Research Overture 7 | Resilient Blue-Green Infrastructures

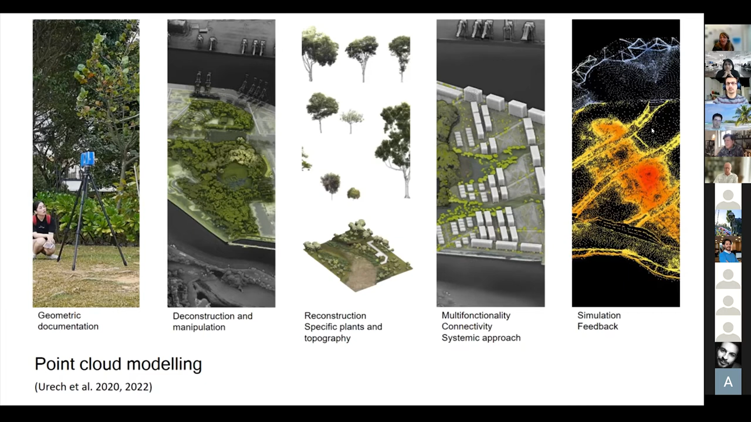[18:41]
and this last step is of course done in a modeling environment where we use this design as an input to understand how this design is going to function and what are the services provided by this design under these changes you can see here for example again Singapore under different designs using this point cloud technology and this will then be informed by models which will calculate for example the microclimate regulation or for example the cooling effect or food production etc.
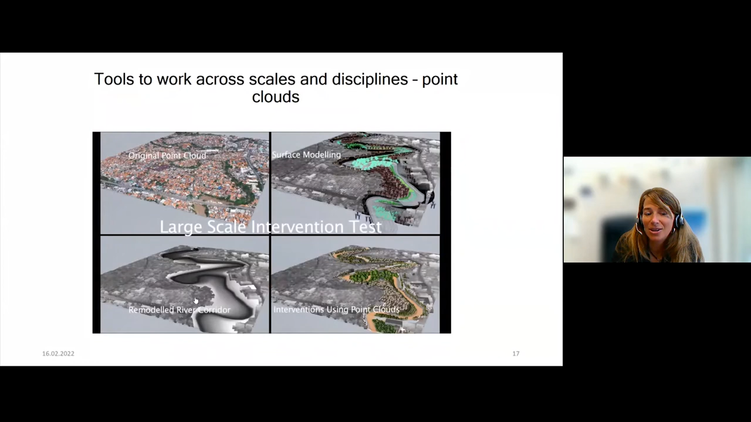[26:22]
And you can see here again, this large scale intervention scale.
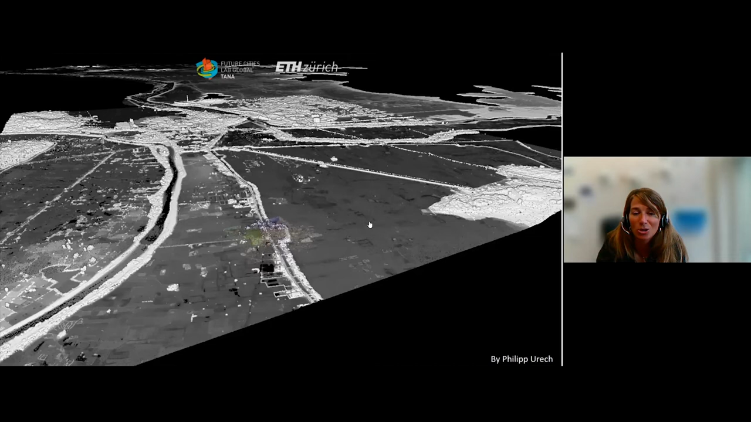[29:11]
I will try to show a little bit how this looks like. These point data you can see here.
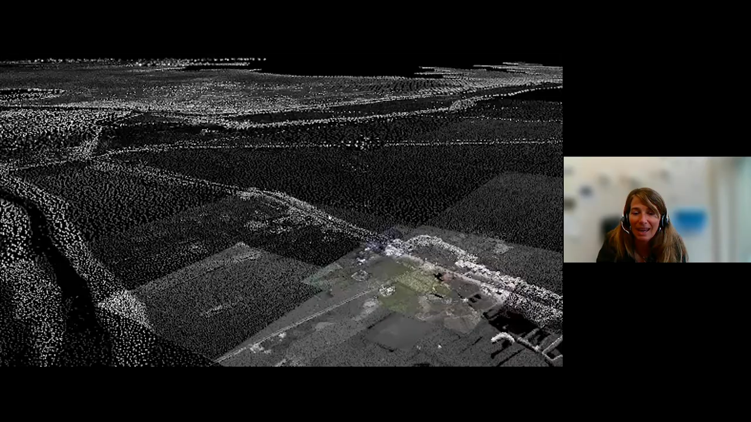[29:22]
And you can see that this is not just only extremely interesting information in terms of the land use in 2D,
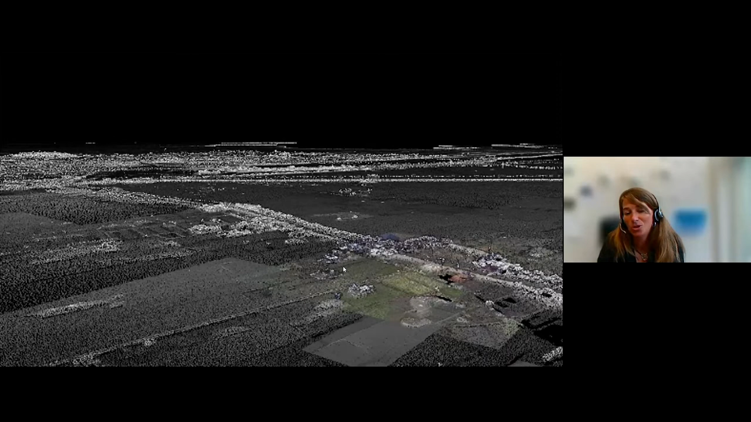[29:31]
but it provides these 3D changes of the landscape at a very high resolution.
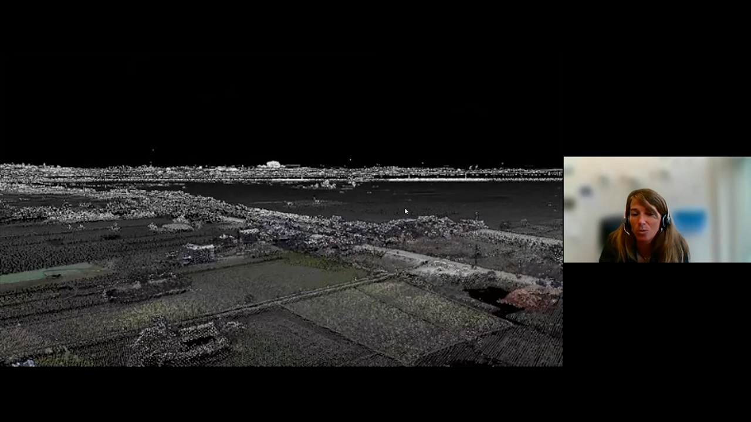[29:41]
And you can see that this is a very high resolution information, which is then going to be used here again in the science design loop. I hope that I can get back here.
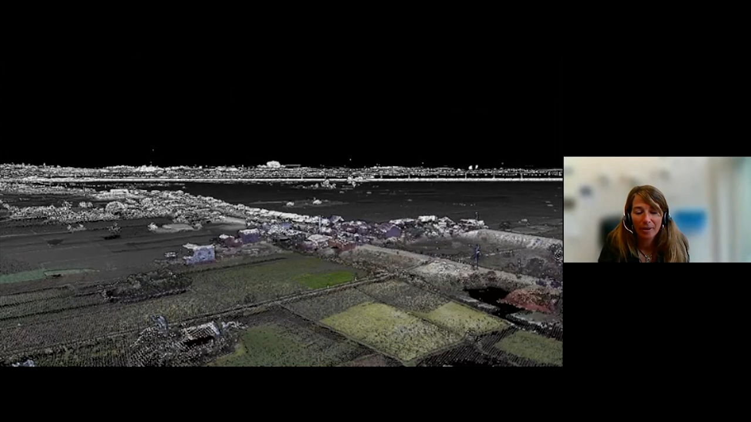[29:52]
Here we go. So these are our first ideas of design of these landscapes and they again going to be used in the science design loop, which we have not started yet.